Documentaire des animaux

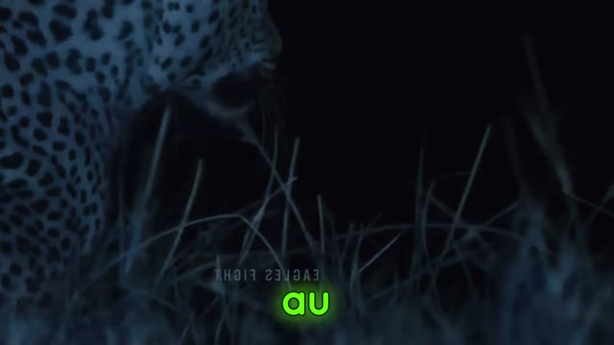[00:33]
Malgré les difficultés dues aux corps glissants du poisson, le léopard a réussi à attraper un énorme poisson chat,
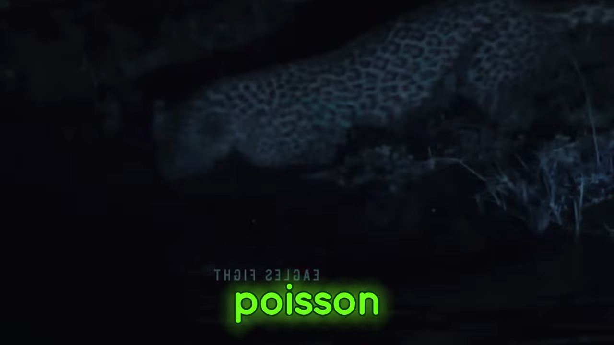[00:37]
démontrant ses compétences de chasseur nocturne et ses capacités d'observation exceptionnelles.